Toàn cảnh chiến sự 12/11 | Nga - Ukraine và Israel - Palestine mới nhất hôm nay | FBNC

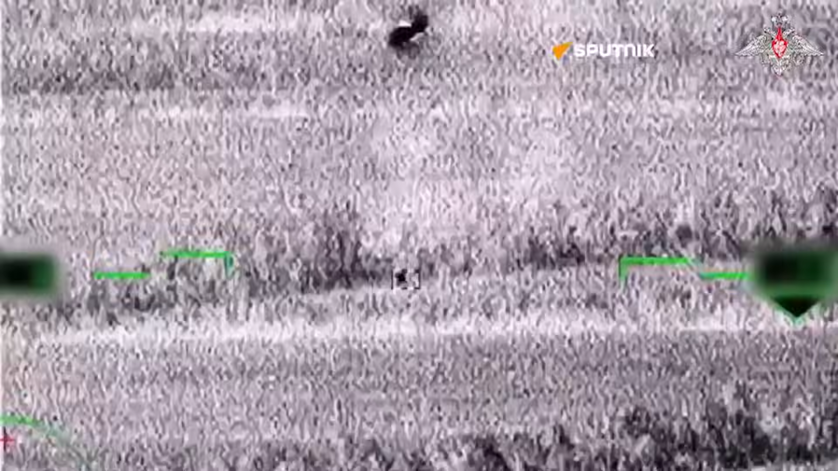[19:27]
tấn công các vị trí kiên cố và thiếu diệt xe tăng địch bằng đạn xuyên giáp